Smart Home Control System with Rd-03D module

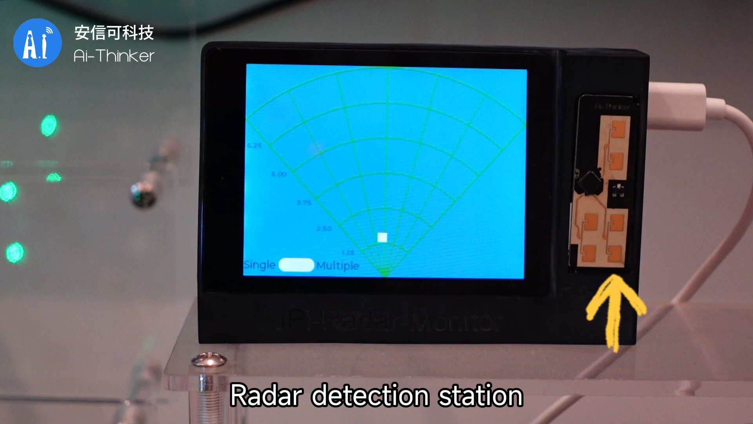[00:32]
When a person approaches the radar, the corresponding white dot will be displayed on the screen.